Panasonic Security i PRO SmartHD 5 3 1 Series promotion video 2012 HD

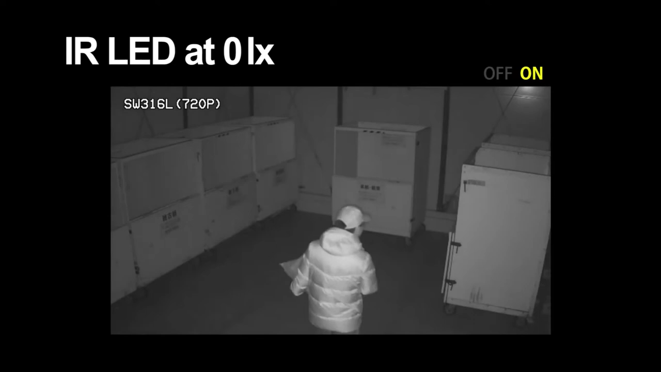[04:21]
With the infrared light installed on the iProSmart HD 3 Series SW316L, it is possible to shoot clear video like this.